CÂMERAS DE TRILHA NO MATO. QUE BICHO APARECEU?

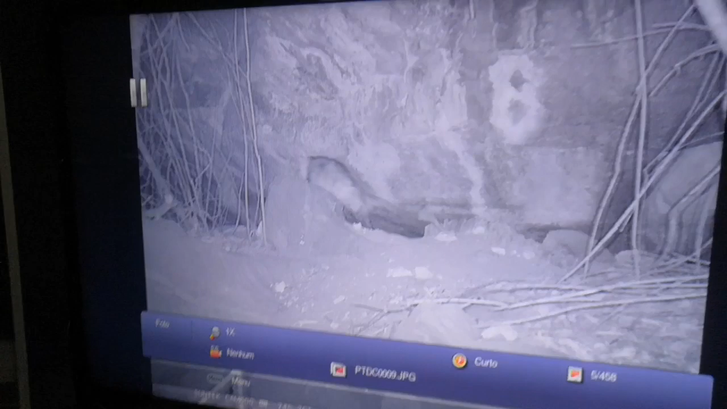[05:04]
E aqui galera Vocês conseguem identificar Que bicho que é esse aí
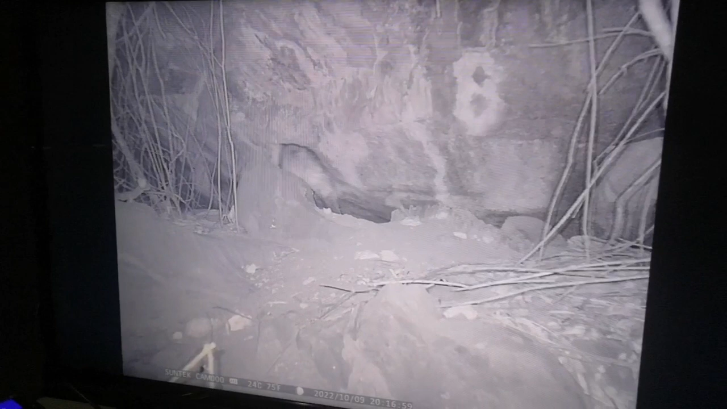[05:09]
Olha ele aí Olha ele aí Olha
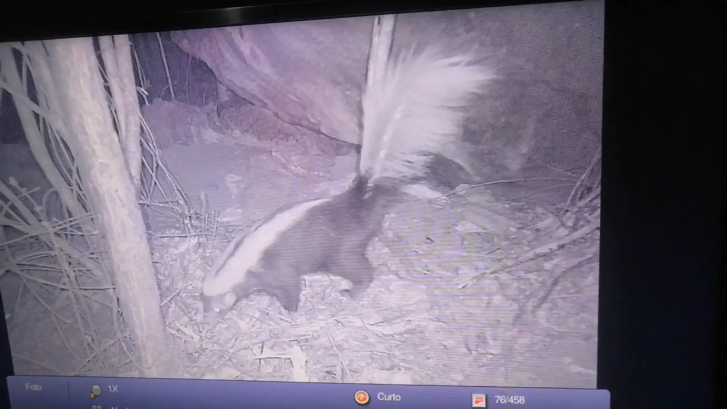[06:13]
Olha ele aí Olha ele aí Olha o tamanho desse gambá Olha aí
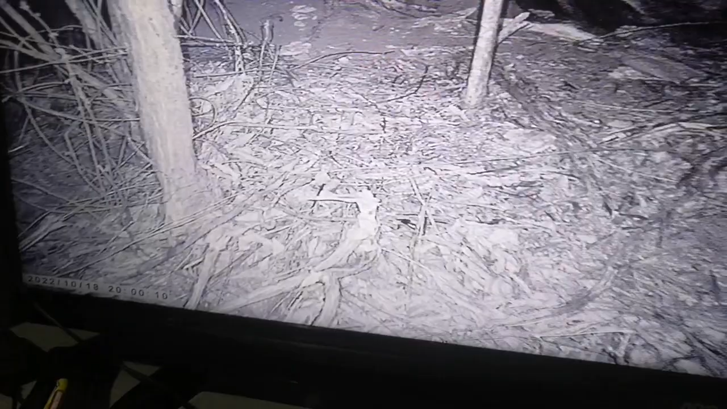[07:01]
Olha ele aí Aparecendo de novo Ela na verdade
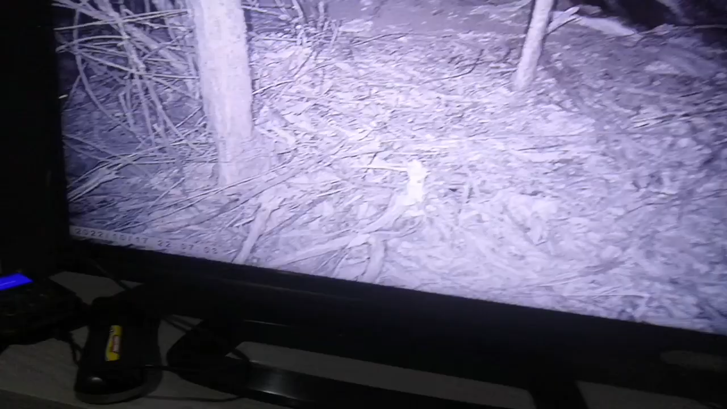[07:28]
Olha aí Foi no mesmo horário Porém Só tem uns matinhos Balançando aqui E o gambá Não aparece Mas foi no mesmo Exatamente O mesmo horário No mesmo dia Só tem uns matinhos Balançando lá Acho que ele passou Meio rápido aí E só deu tempo Tirar a foto
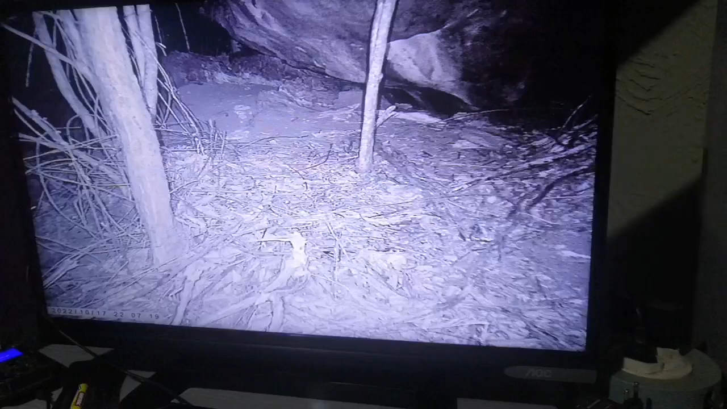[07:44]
O gambá Não apareceu Infelizmente Mas eu acho Que foi esse vídeo aí